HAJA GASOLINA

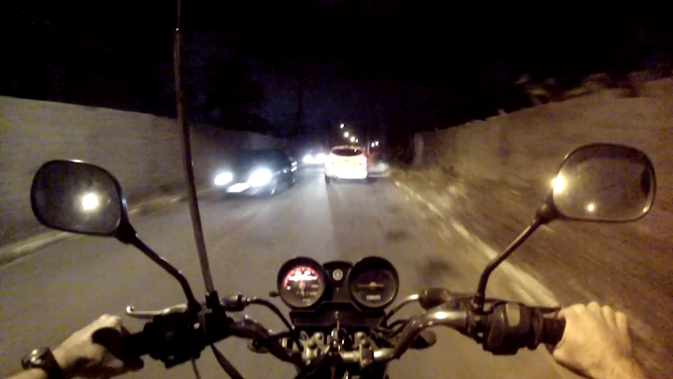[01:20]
Que tá aqui acessando este humilde canal Vou pedir desculpa aí pela baixa iluminação Não tem muito o que fazer nesta hora Mais vale um vídeo noturno do que duas semanas sem vídeo Não é? O destino desta gravação Para onde eu vou Tenho vários destinos para uma só noite
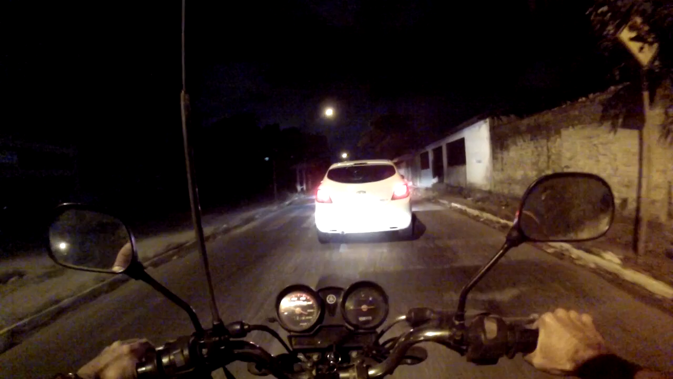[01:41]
Estou pretendendo fazer mais de um episódio Imagine pegar um ônibus neste esquisito aí Que beleza Terreno baldio atrás Tudo escuro E um ponto de ônibus isolado ali
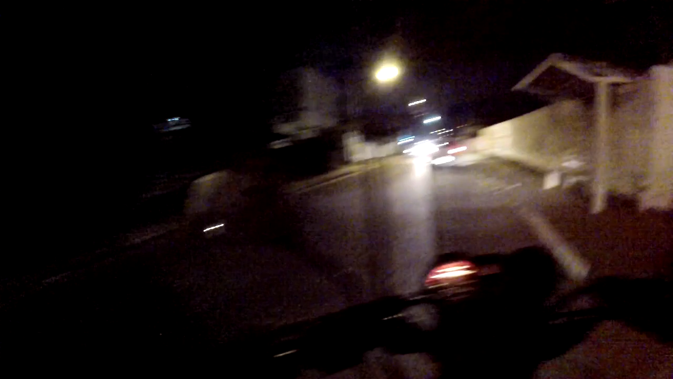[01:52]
Tem outro ali na frente Que é similar a ele Esse daqui Esse daí não tem nem onde sentar Escuridão Terreno baldio atrás
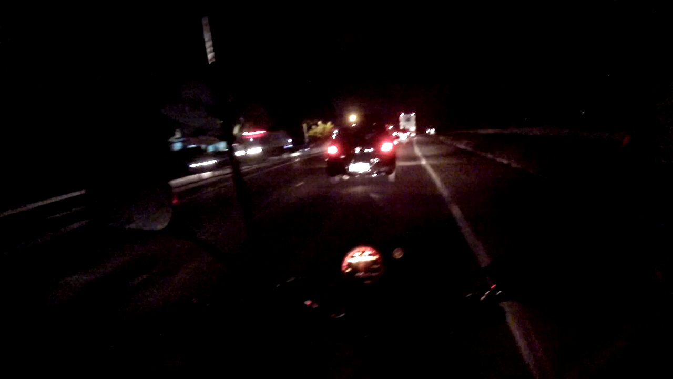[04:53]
Você sabe Por aí Provavelmente vai estar fechada também É capaz de eu dar hoje Duas viagens perdidas Numa noite só Mas uma coisa será feita A gravação E eu puxei pro lado aqui A moto estava Sem querer embalar Embalou agora Deixa eu puxar aqui pra esquerda Que eu queria andar mais rápido Do que essa turma aí Que estava muito devagar Agora eu volto pra direita Porque a moto não consegue se manter Muito tempo na faixa da esquerda Sem alguém cortando luz Para mim